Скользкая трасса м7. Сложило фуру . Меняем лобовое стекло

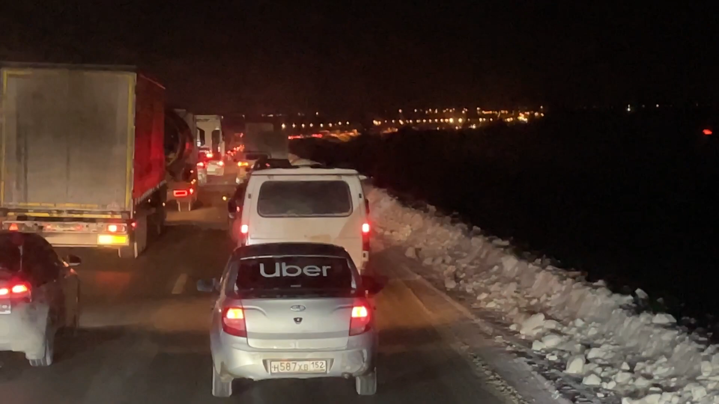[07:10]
Нижегородская объездная, и впереди у нас мост.
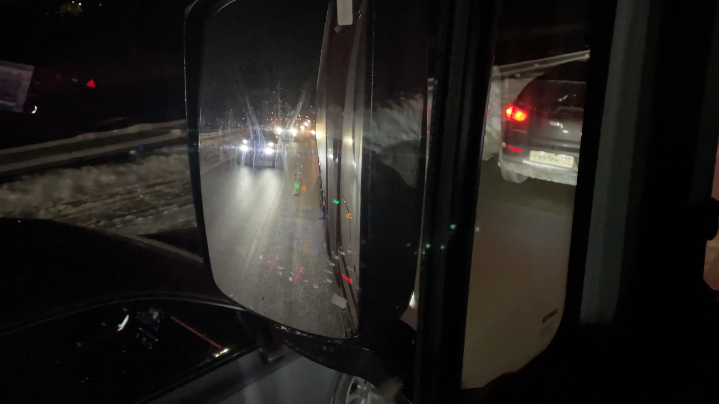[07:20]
Толкание происходит, толкучка. Там, наверное, ждут, когда этот мост упадет, а потом, наверное, начнут делать.
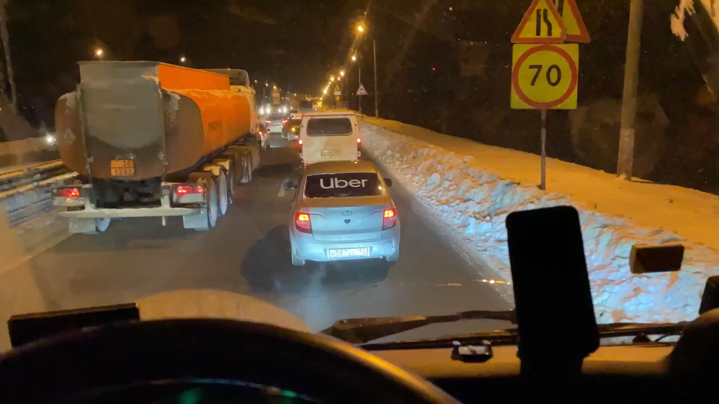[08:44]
Так, вот впереди у нас сужение. А кто меня запустит?
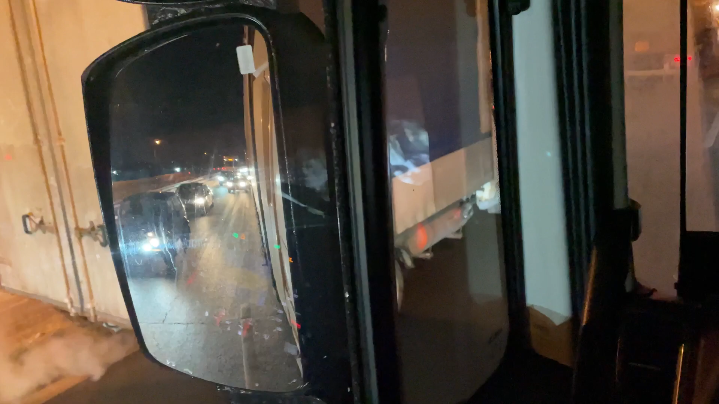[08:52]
Пустите, пожалуйста. Люди добрые. Запускает.
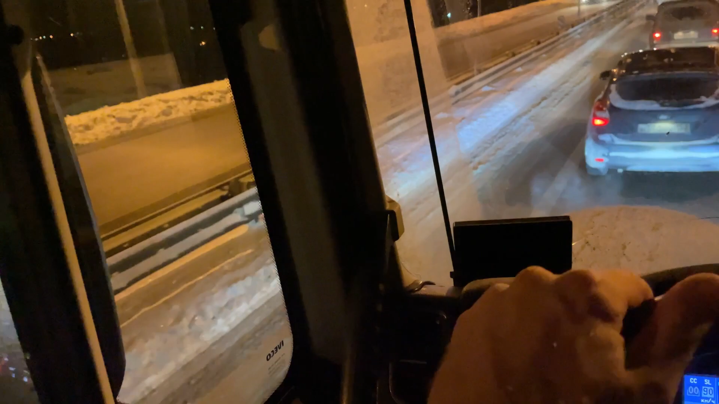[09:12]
С аварийкой бахнем. Надо быть вежливыми. Спасибо надо говорить. Тут что у нас, типа снег чистят?
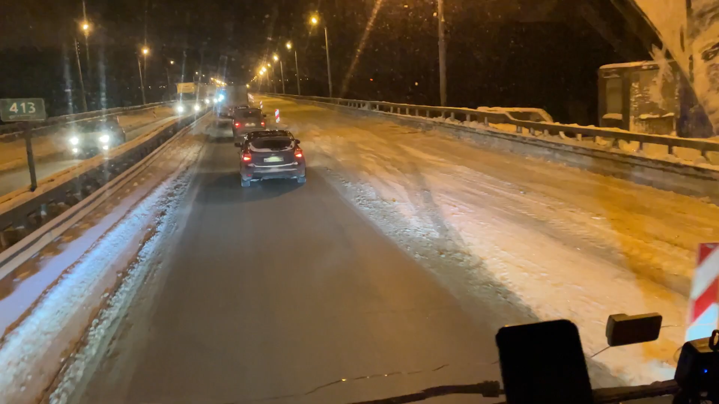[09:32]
А может они тут этот сейчас закатают, налить сделают, как зимник. И стоит с этой стороны, что удивительно, вот так вот мы двигаемся. Он весь такой волнистый, кошмар. А ну-ка попробуем сейчас не замерзайкой.
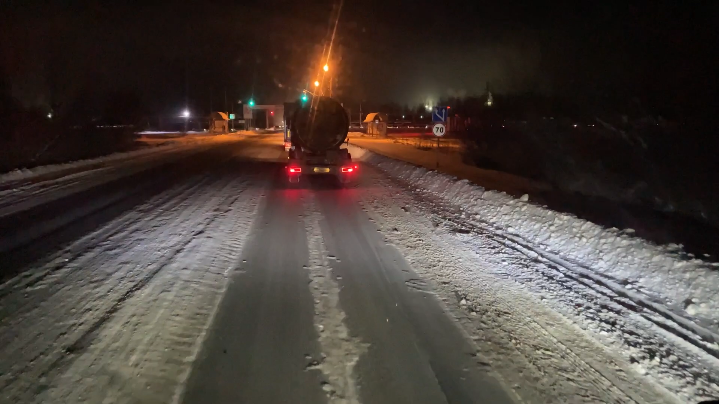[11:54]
Лукойл. Завод у нас получается с левой стороны. Тут тоже что-то. Вот смотрите, какой. Просто что творится. Что это такое на дороге? Это ведь... Федеральная трасса, за которую платятся деньги. Почему она не чистится?
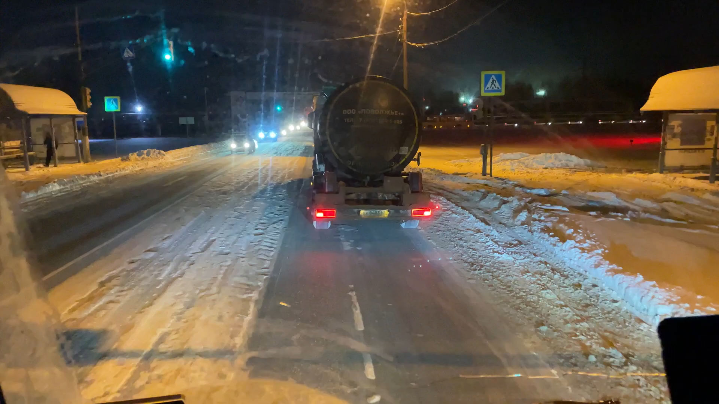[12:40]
Тормозишь, машина АБС срабатывает. Вот. Ну, это, наверное, и сама обездная. Просто она сюда идет.
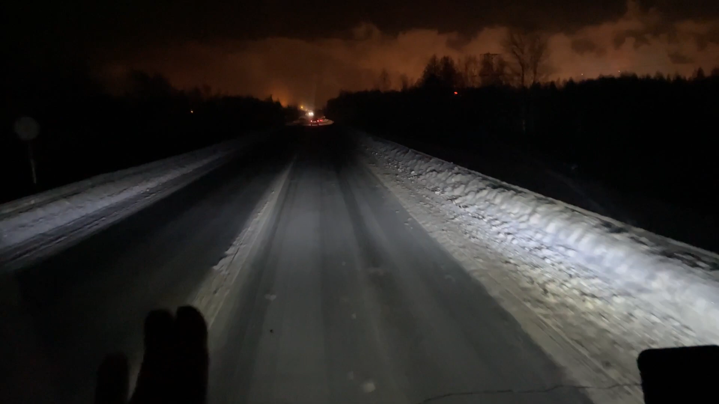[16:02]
Доехать до Чувашии. Чувашия у нас широкое благо. Двигаешься легко и спокойно. В Татарстане там немножко ремонта. То есть это у границы с Чувашией и Татарстаном. И дальше все тоже будет good. Как Лукойл у нас светится? А сколько пара от него идет? На улице минус 16.
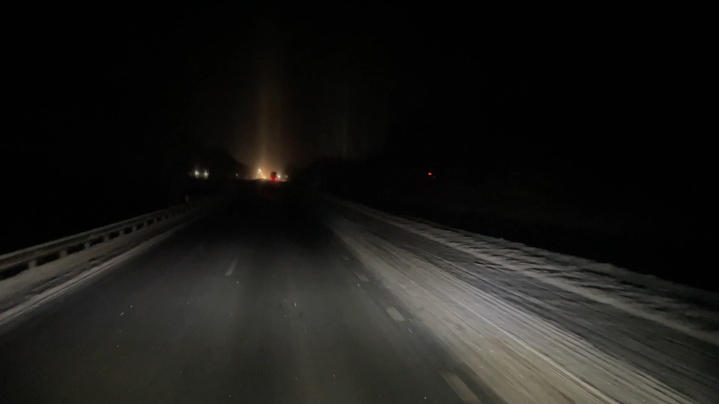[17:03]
Свет столбами. Впереди у нас Андреевы базары.